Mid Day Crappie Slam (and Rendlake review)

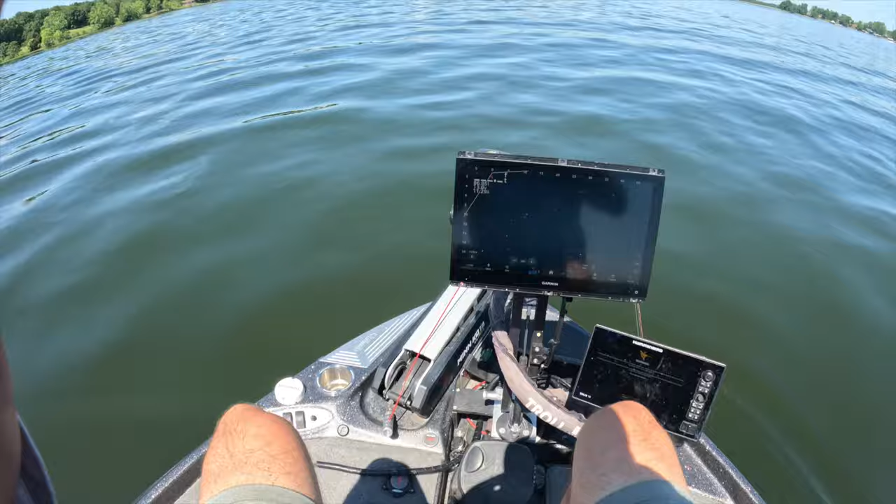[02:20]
oh yeah baby look at this tank oh my gosh that's a tournament fish guys first fish bam guys that's a tournament fish second drop of the day and that is a hog coming straight
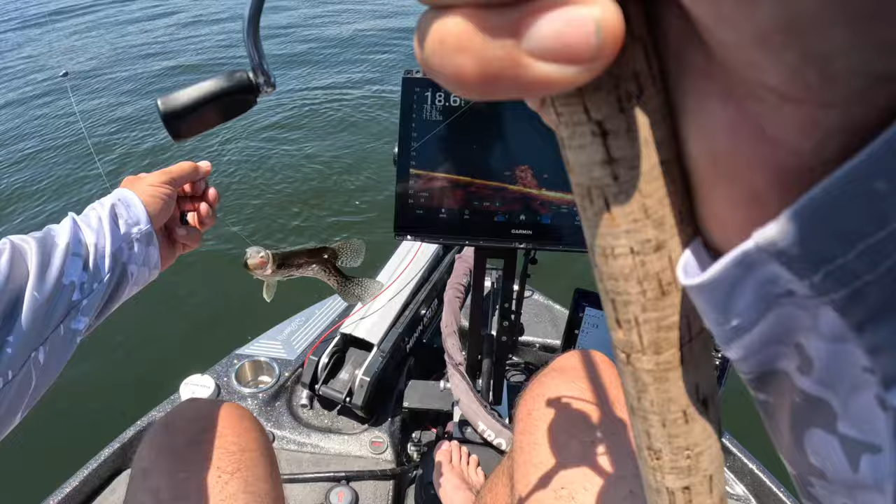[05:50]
don't want to catch it uh casting solid eater here bam beautiful black crappie guys right there it doesn't get much better than that